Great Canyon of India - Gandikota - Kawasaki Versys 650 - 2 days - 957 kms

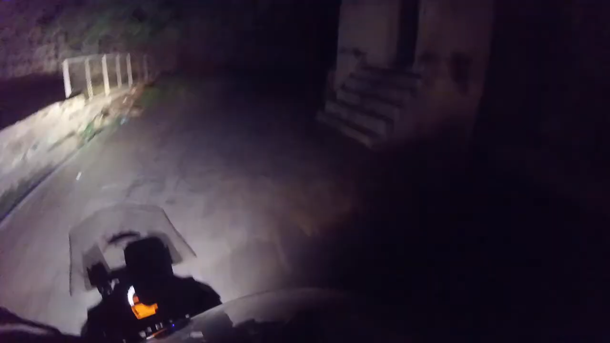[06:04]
Gandikota, we had stopped in Jamal Nadu to collect some things like wood and food, so that if we are not able to cook the food at Gandikota during our camping, then we will be able to eat that food. So you can see now that we are entering the Gandikota fort.